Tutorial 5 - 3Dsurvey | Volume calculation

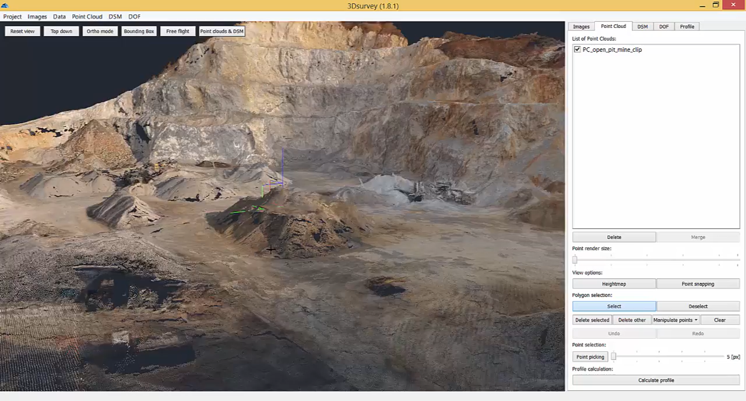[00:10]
To calculate the volume of the material, we first need to calculate a digital surface model. Simply go to DSM, Calculate New, and set the grid cell size parameter to 0.2 meters,
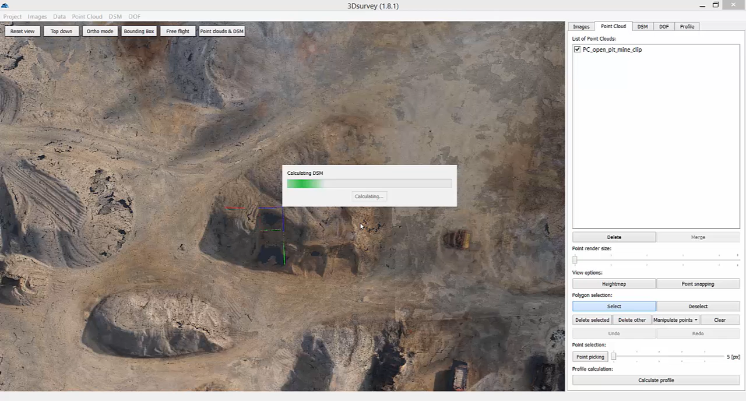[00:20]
hole filling mode to only inner, and smoothing cell size to two cells. These parameters produce a smooth and detailed surface.